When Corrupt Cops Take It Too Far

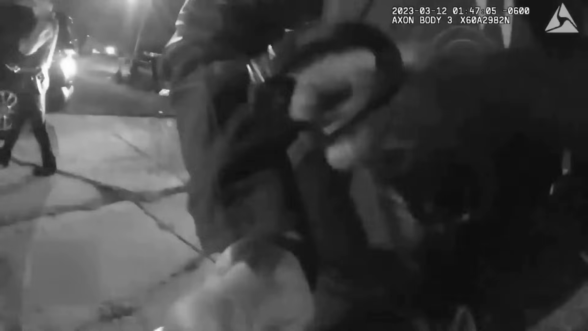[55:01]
After concluding the investigation and placing him under arrest, the officer switches off his camera and brings the captain back to the police department.
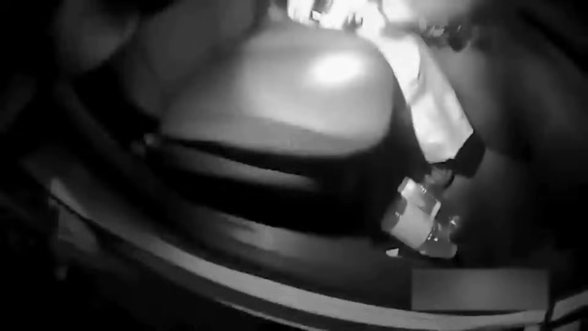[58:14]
but he also decided to search the car without getting the owner's permission because he smelled marijuana. Both of these incidents, particularly the marijuana smell, are common reasons to search vehicles without getting the owner's permission.
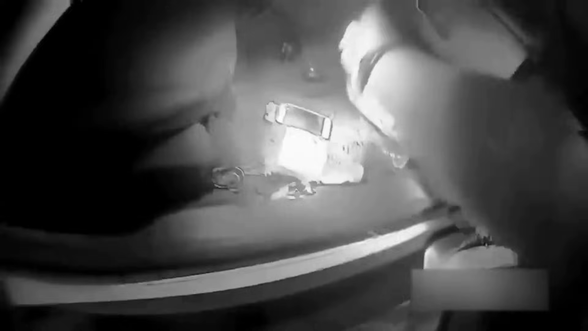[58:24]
The officer works in a very suspicious manner because he takes the keys without even stating that he already decided to search the car
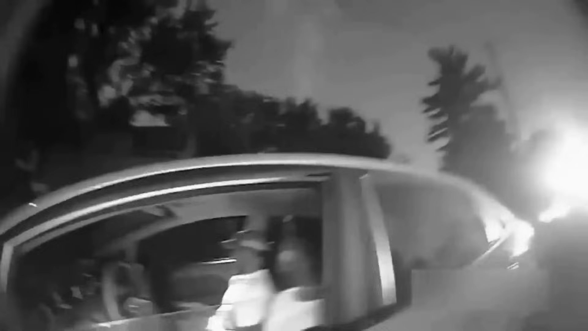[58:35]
and that he was trying to make Montre feel threatened or helpless, which is evident from the look on his face when the keys are taken from him.
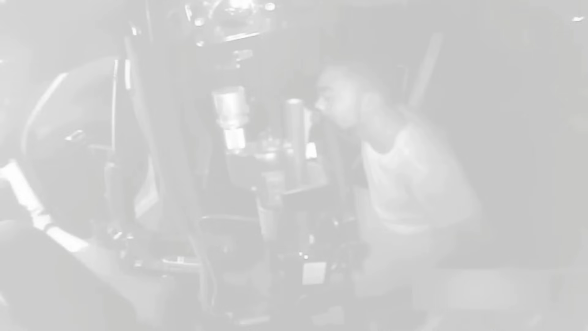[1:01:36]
Things started to get really shady when the police kept the suspect in the back of their patrol car, even though the search turned up nothing illegal in the Montre's rental car.